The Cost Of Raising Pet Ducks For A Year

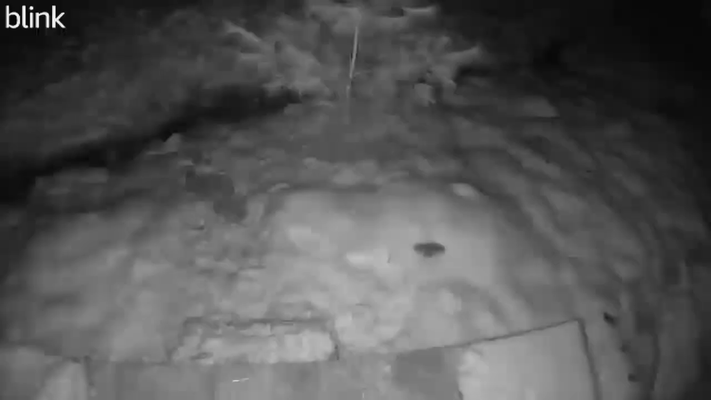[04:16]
So this year I purchased security cameras for the ducks so not only that I can keep an eye on them but also so I can keep an eye on all of the predators in our area at night that frequent around where my ducks sleep.